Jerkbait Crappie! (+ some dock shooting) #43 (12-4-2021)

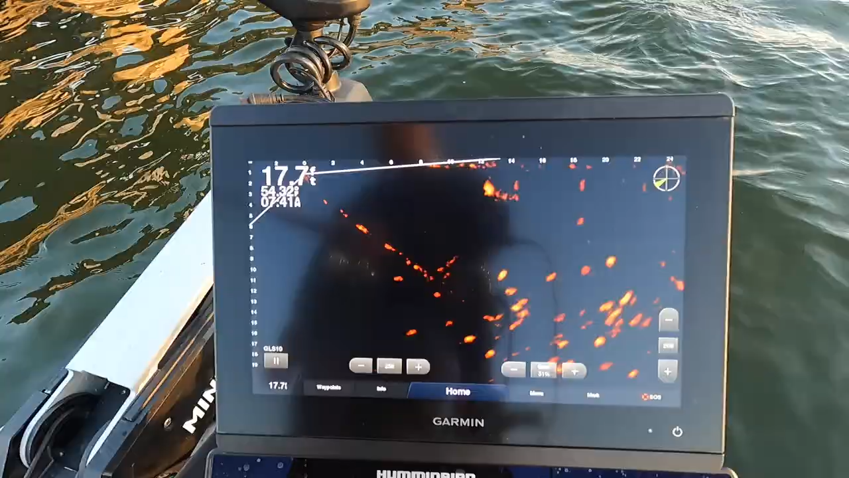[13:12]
they are out there they've moved a little bit come on get a little closer out here
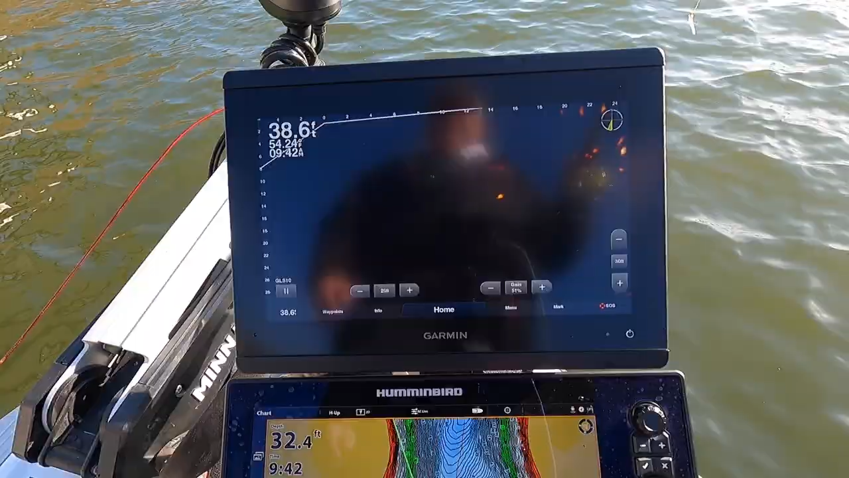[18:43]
where did my school of fish go there's some out there just suspended out there in the open oh that could be a potential jerk bait fish let's see
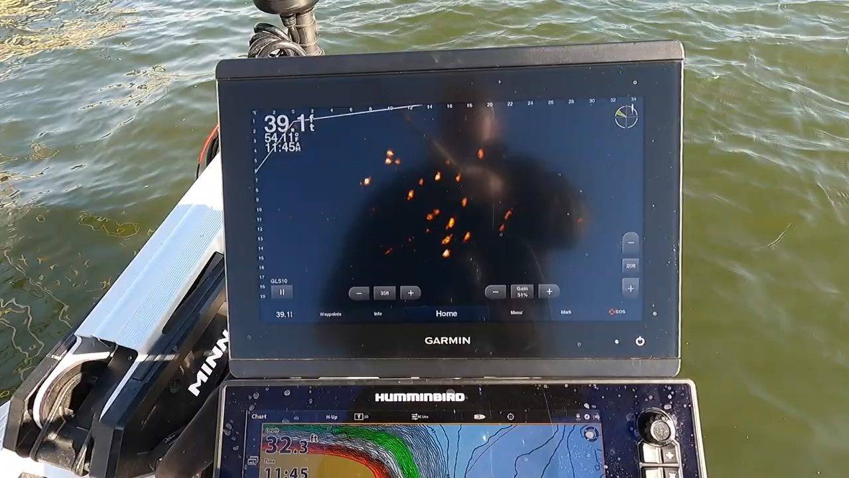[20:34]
see that on the graph my goodness look at all those fish we gotta be able to catch one out there i saw them when we came
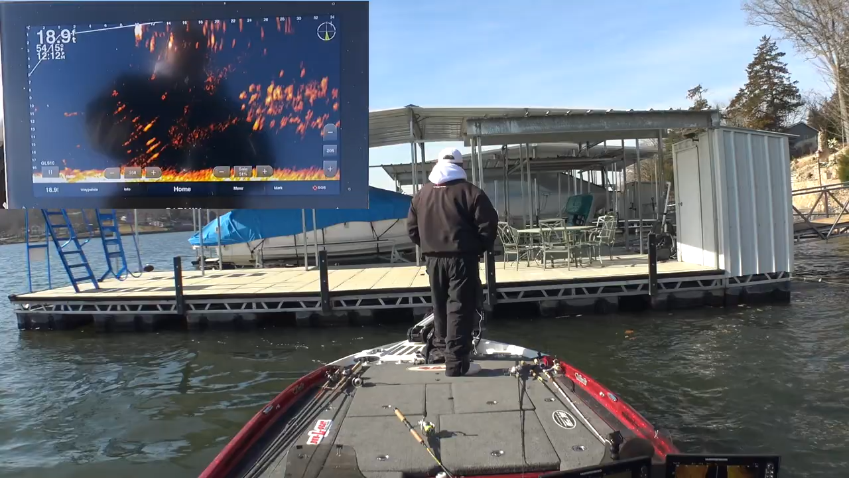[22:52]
i don't think i can reach them
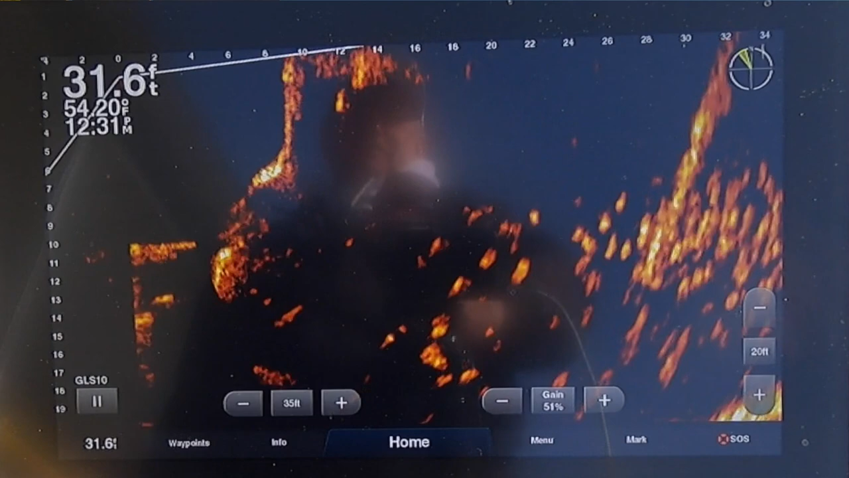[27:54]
On screen: depth 31.6 ft
look at that screen folks i'm gonna show you this front screen that's what i'm shooting into right there
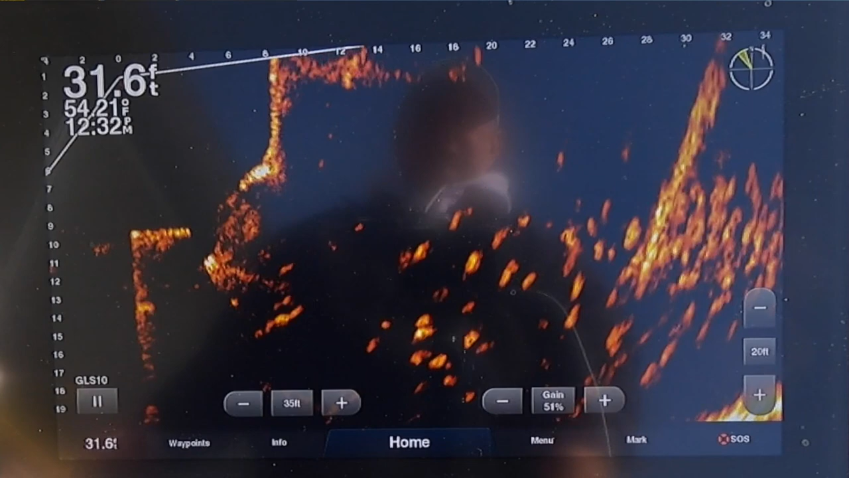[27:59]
On screen: depth 31.6 ft
a lot of fish down there
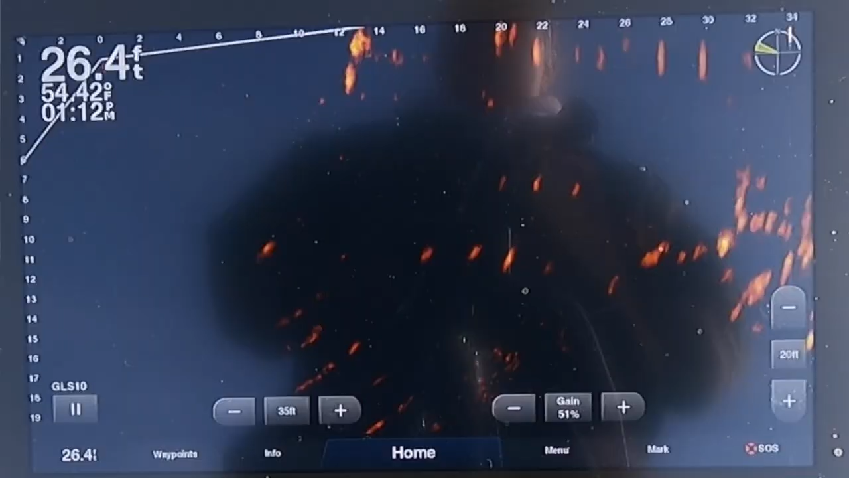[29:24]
On screen: depth 26.4 ft
there they are right where i expected they'd be look at that folks
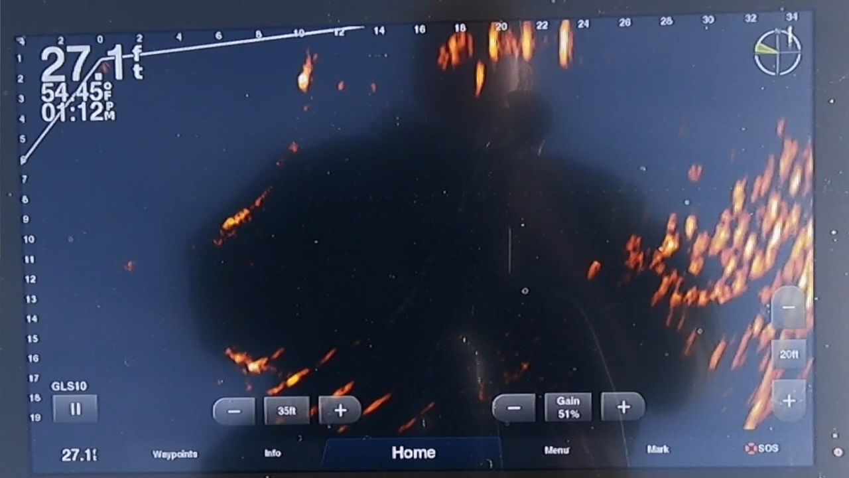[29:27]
On screen: depth 27.1 ft
wow
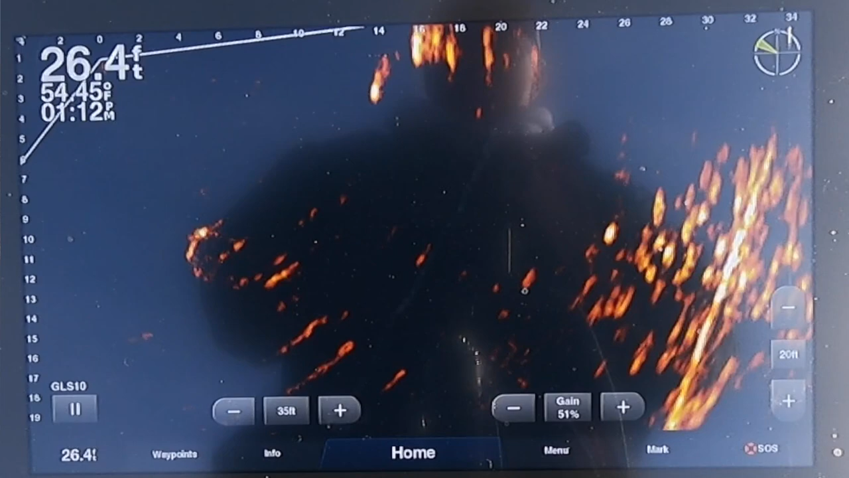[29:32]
On screen: depth 26.4 ft
they're under that dock it's a good dock
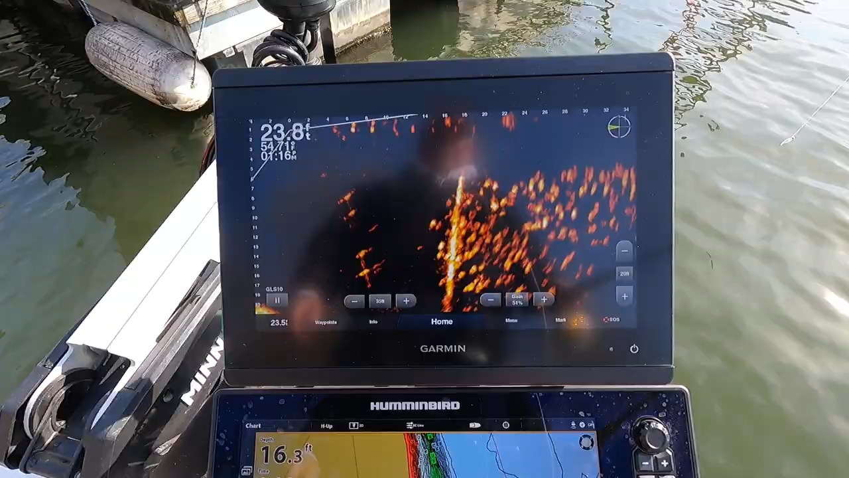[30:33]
do you think those fish are under there good lord let's get here there's some openings on the back side of this too